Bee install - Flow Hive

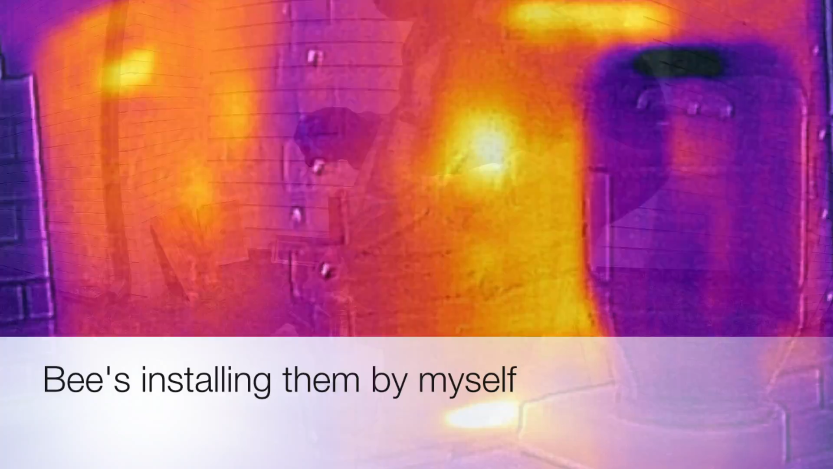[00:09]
i got a lot of practice at least handling
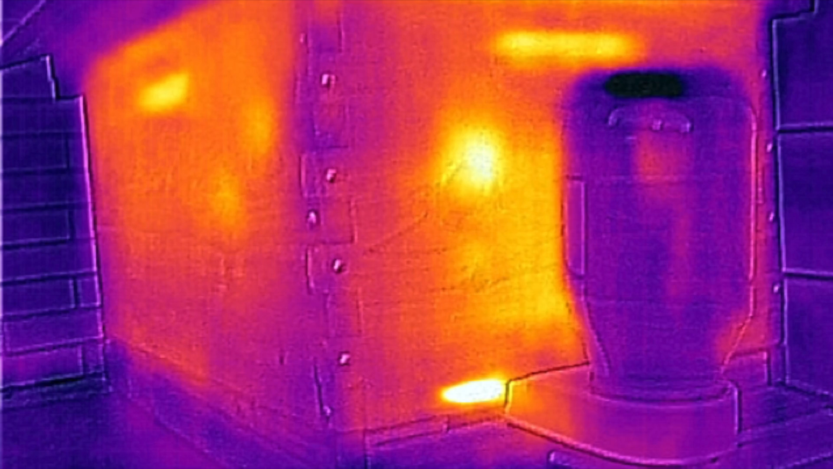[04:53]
transfer heat differently than the rest of the box also next to the frame feeder or the excuse me entrance feeder you can see a bright um white light that's the front door where the bees go in and out and it'd be like heating our home and having our front door open that's the heat coming out of the front door so we can see um how the thermal imaging actually produces the first frame or the first thermal imaging
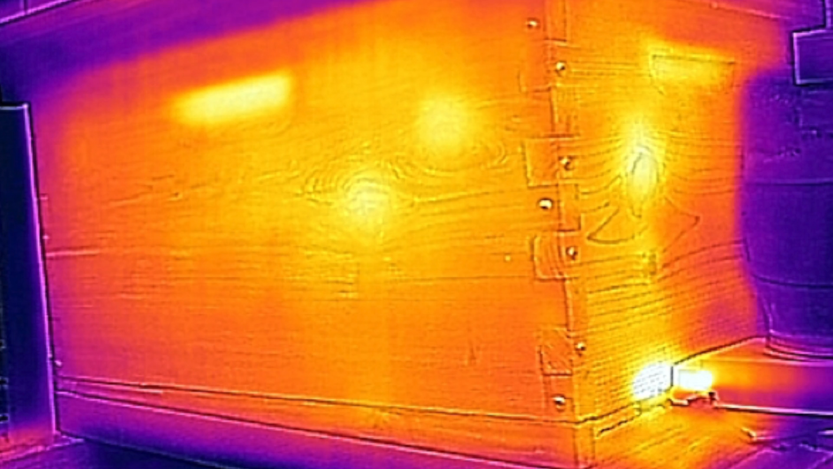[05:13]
photo was the first photo i took the morning after installing the bees and the second one is about six days later
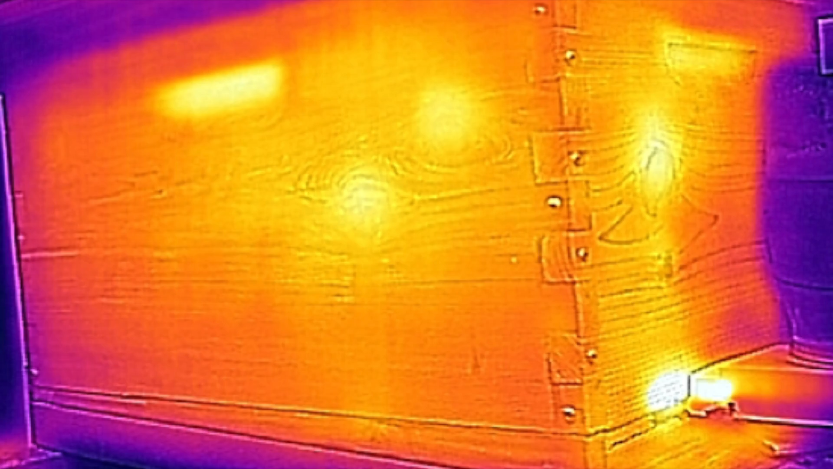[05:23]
and you can see a little bit where the circle the colony of bees has grown